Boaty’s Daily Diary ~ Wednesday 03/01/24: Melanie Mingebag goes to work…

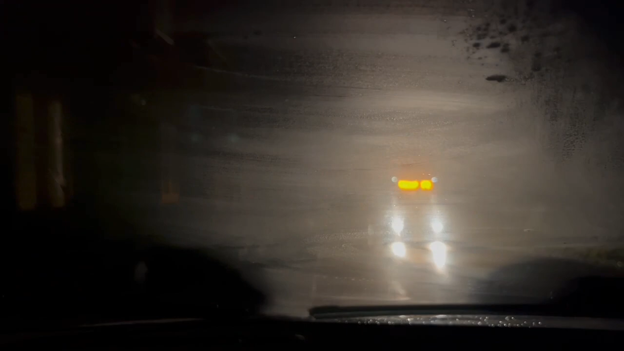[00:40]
So I'm going to give old Minge the turn.
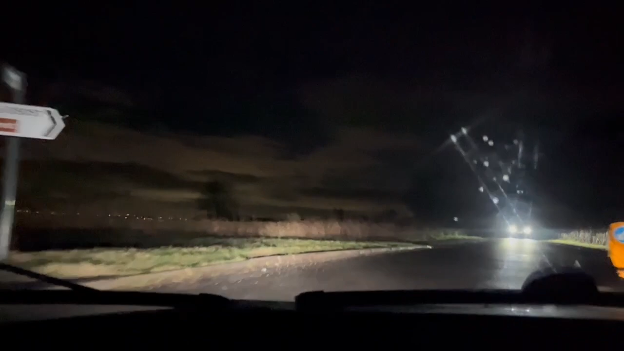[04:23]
Here we are, we turned right yesterday. Today it's back to normal. Left and immediately right. I could have made that, couldn't I?
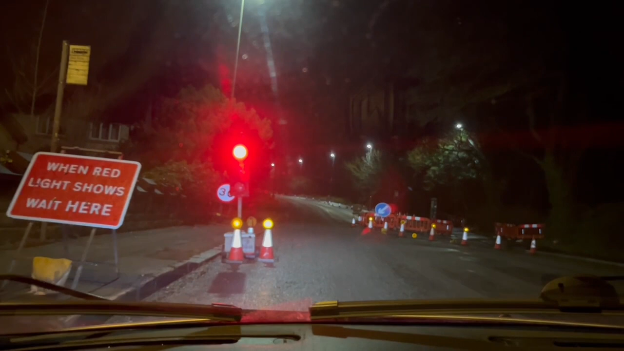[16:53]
They're certainly taking their sweet bleeding time about it. Got no idea how that's supposed to work when you've got the junctions and the side roads going off. All seems a bit weird to me. Still, that's councils for you, isn't it? They'll always find some mad reason to get into debt.